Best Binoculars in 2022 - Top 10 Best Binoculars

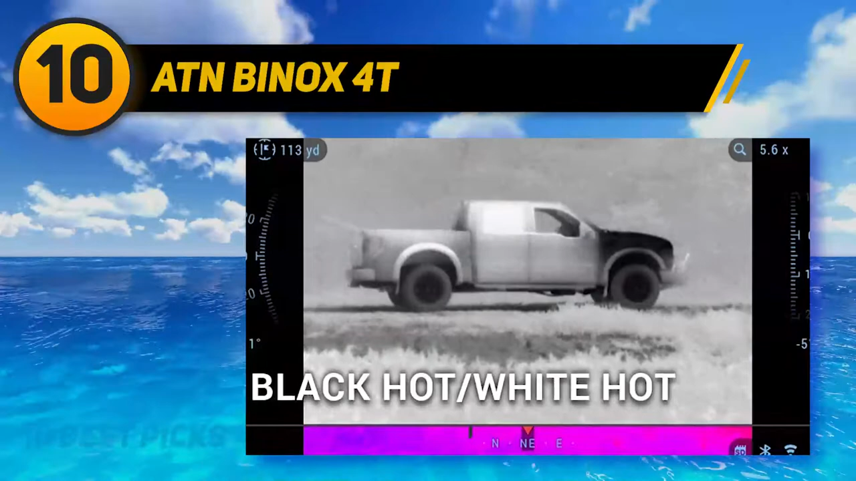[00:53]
The Binox 4T has an integrated laser rangefinder that hunters will particularly appreciate. It also comes with a built-in 3D gyroscope, e-compass, and a microphone for sound as well as video recording.